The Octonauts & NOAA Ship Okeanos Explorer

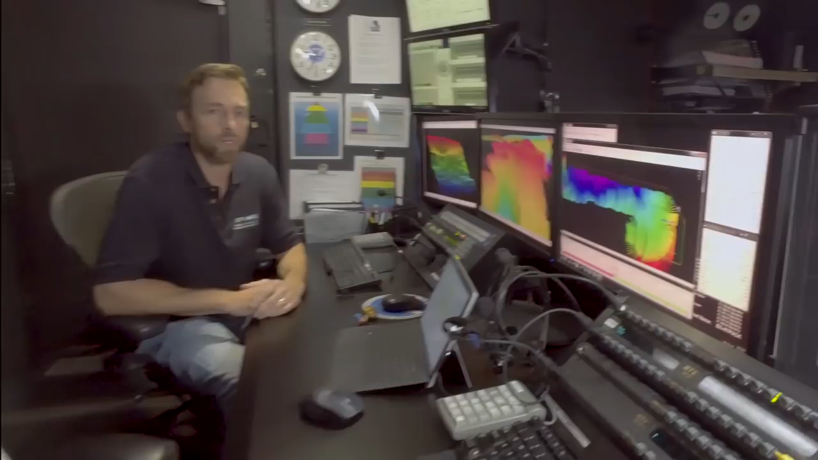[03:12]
We also have a scientist on board who makes maps off the sea floor. Hi Derek. Hi Debbie. Can you tell us about your work? Sure. My job on the ship is to make maps of the ocean floor. We do this by sending sound from the bottom of the ship. It echoes off the sea floor and comes back to the ship.
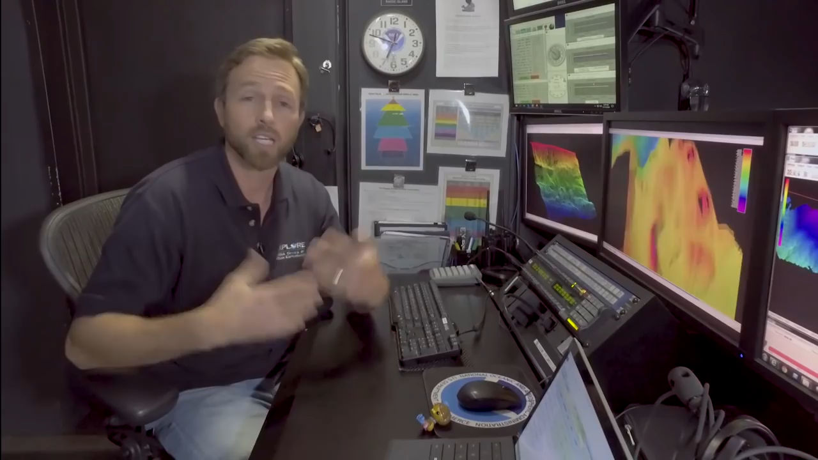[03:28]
And then from that we can make maps like this.
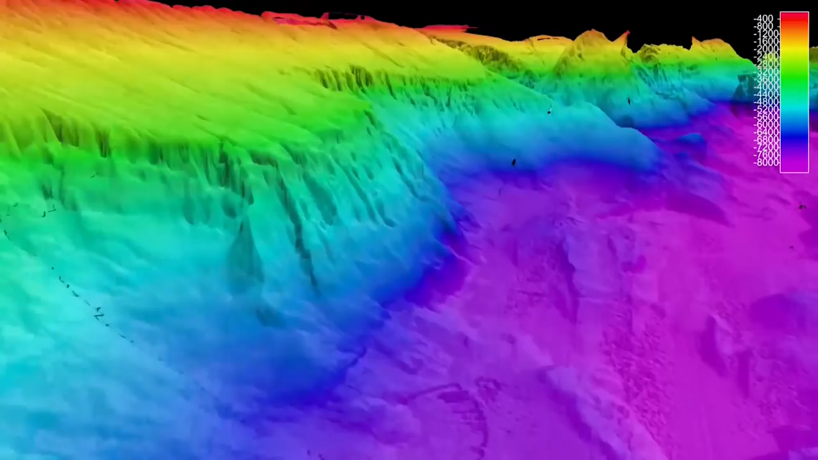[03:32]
So this is what it would look like if you were able to drain the water out of the ocean and actually see what the landscape looked like down there. We use these maps to give the vehicles a place to dive and they explore further just like Octonauts do.